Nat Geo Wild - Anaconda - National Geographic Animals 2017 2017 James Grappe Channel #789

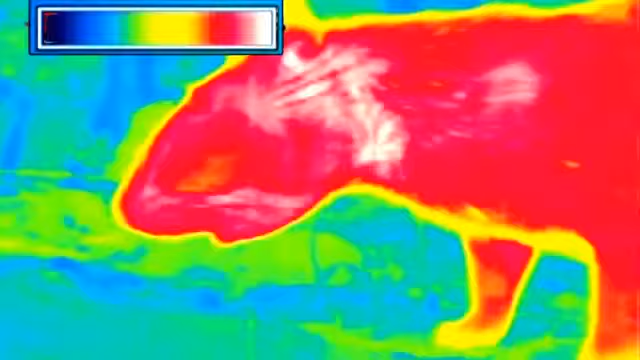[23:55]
Peut-être distingue-t-il le paca comme à travers une caméra infrarouge.